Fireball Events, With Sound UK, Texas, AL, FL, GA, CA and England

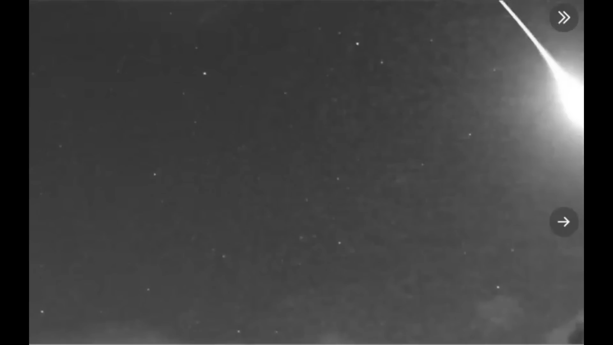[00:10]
Hi, Youtubers, I'm glad you're all here. Thank you very much for joining me. I'm going to talk about three, maybe four different fireballs. Two of them were seen in the UK. This one here was last night and there was another one back on the 9th and then a meteor ball or fireball that was seen in Texas. The one in the UK on the 9th, that one came from the outer asteroid belt, the Kuiper asteroid belt.
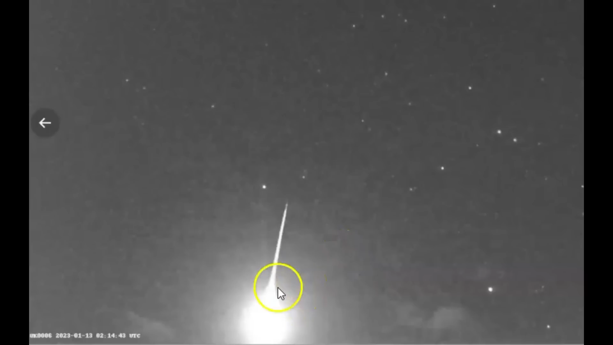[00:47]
This meteor is the one that was seen in the UK last night. The UK Meteor Network say that the fireball seen on the 9th,
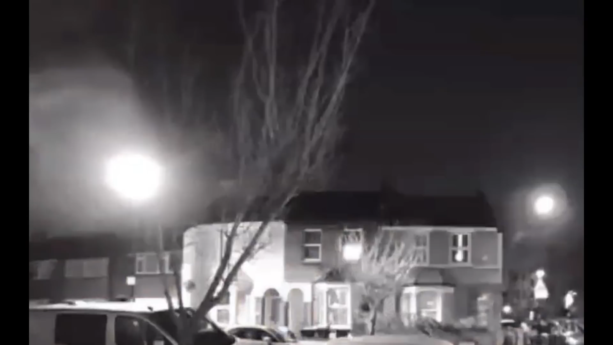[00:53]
which came from the Kuiper meteor belt. That's the farthest meteor ring.
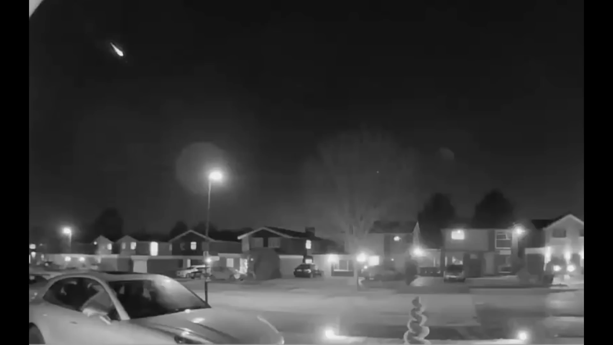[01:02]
I guess you would call it wasn't large enough to make it to the ground. So it's called a meteorite. Having been ejected from the asteroid belt, the meteor would have traveled hundreds of millions of kilometers before coming into the vicinity of the Earth.
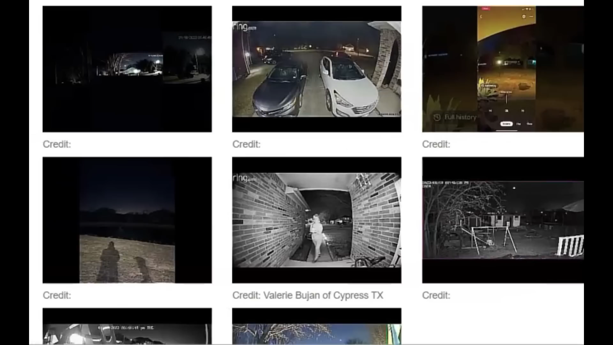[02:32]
There's 10. Now this is from a ring doorbell and you can see it right here at the top left.
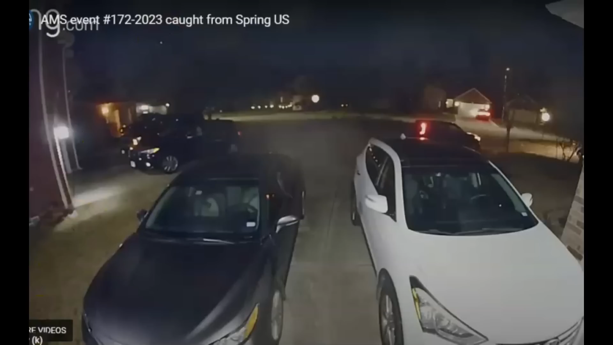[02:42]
It looks like it flashes a couple of times. Now in this video, it comes from the top right. Let me hit play here so you can see it.
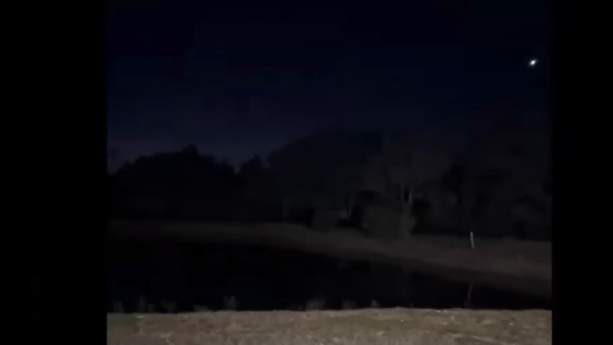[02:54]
There it is. Yeah, and it burst. Yeah, it's like, wow, this video here. You can see it in the top center and I'll hit play here.
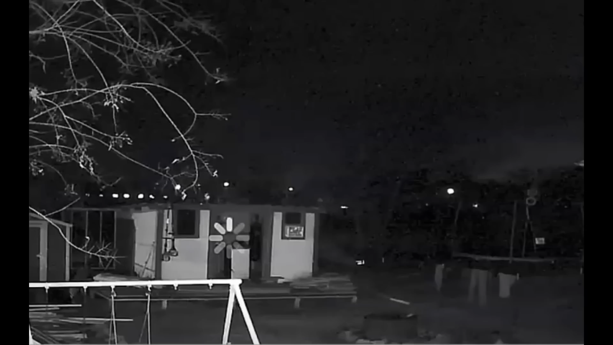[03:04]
So it went all the way to the end. There it is. Yeah, twice it burst. All right, this one evidently they captured not only the fireball, but this critter on the camera and it played again.
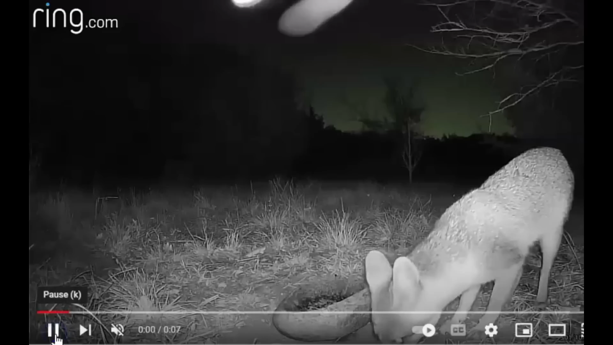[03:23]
There it is. Look at it. Yeah, it caught the animal's attention too. Here's another one. A woman is leaving for work,
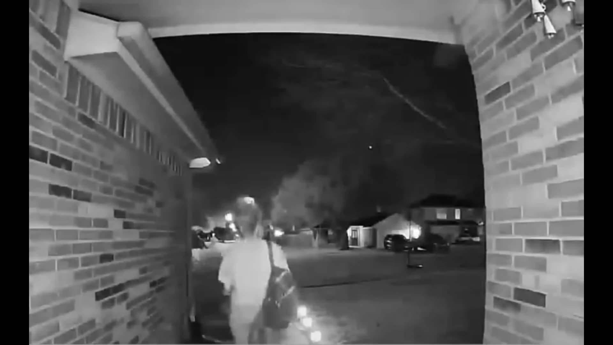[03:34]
walking down her sidewalk and she sees it and it bursts twice and then she goes back in her house.